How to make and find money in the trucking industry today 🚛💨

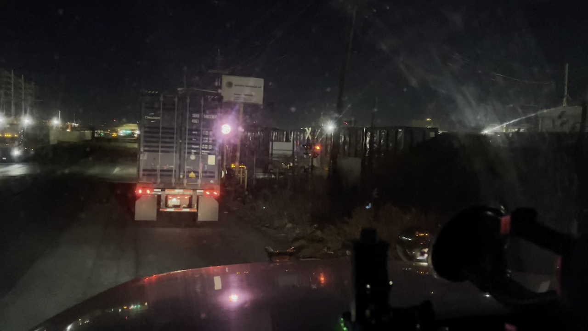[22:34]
So this is the part that you cannot make up. I wake up at 12 o'clock midnight to make a 5 a.m. appointment delivery, and I have a train that's blocking me from picking up my container. And it's probably, and it's literally the end. And all I have to do is, it just has to pass over right there, and I can enter. This is probably gonna be there for like another hour or so, and I'm gonna be late now, so.